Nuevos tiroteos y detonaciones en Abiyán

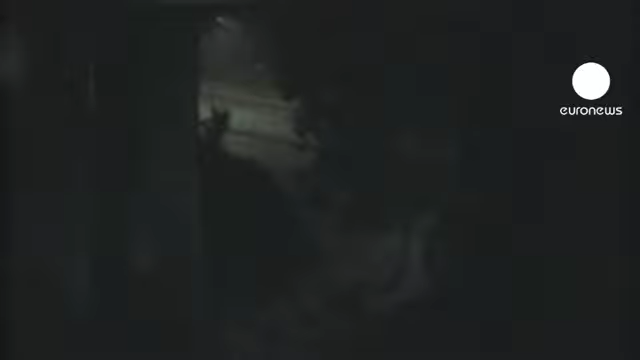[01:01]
intervinieron para evacuar al personal de la embajada japonesa que pidió ayuda a Naciones Unidas.
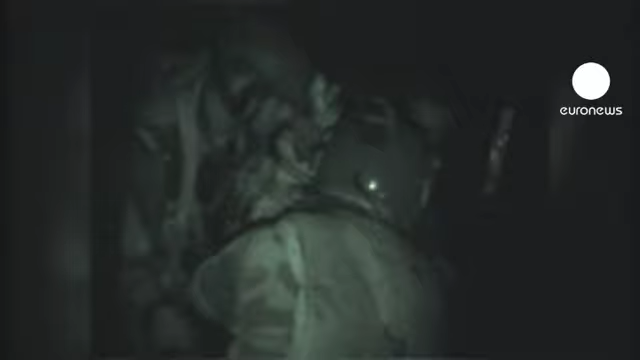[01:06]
Ayuda que han solicitado también delegaciones de otros países como Israel y la India. ¡Gracias! ¡Gracias!